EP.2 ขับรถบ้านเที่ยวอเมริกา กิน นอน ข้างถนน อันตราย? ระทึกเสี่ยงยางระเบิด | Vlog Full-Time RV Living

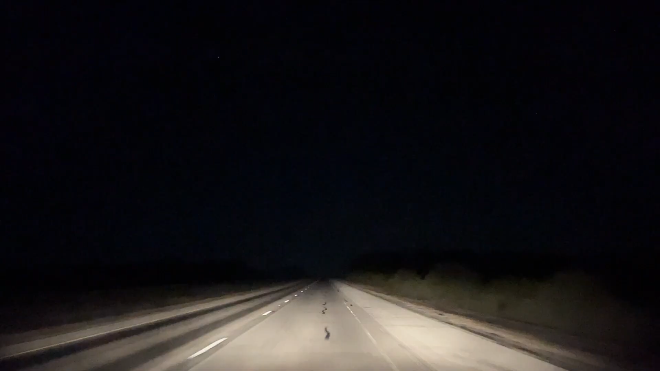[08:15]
Parking area to have. Next right.
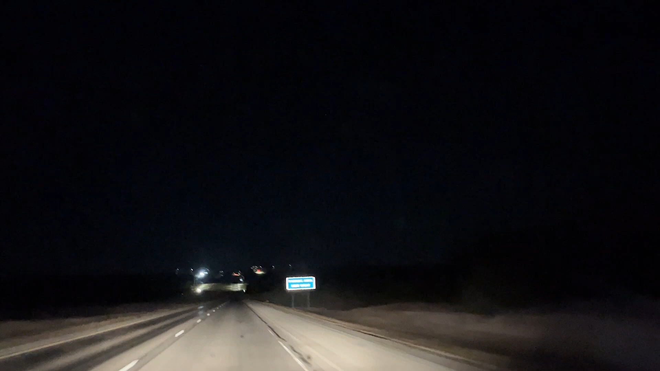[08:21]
Parking area to have. Parking area to have. Parking area to have.
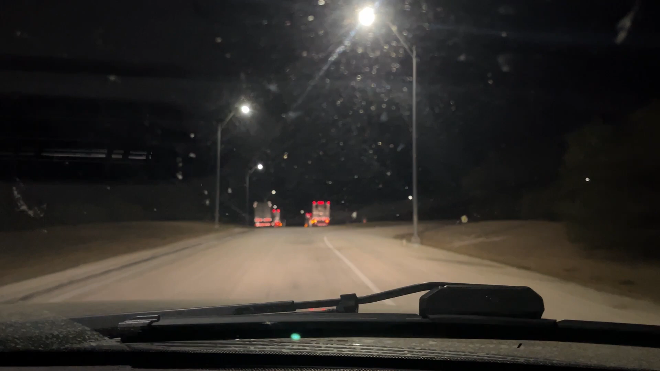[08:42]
I think you can put it on, pull it on the right.